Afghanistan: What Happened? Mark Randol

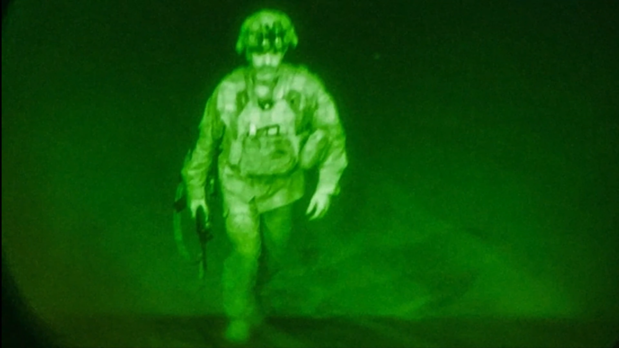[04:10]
which is a night vision image of the last American soldier leaving Afghanistan this past summer. And that would be Major General Chris Donohue, who is the commander of the 82nd Airborne. The stunning collapse of the Afghan government and its national army